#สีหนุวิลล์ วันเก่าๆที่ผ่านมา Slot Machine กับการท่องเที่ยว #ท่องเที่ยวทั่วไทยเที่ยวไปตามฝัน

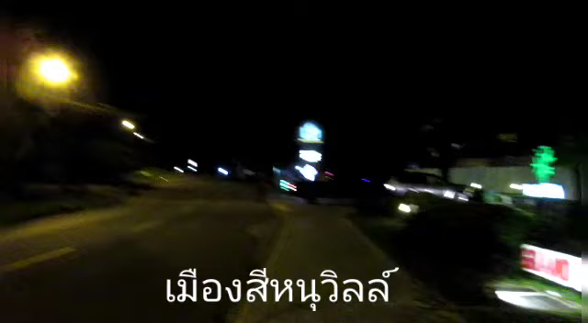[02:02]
ตรงนี้คือฮอลิดเว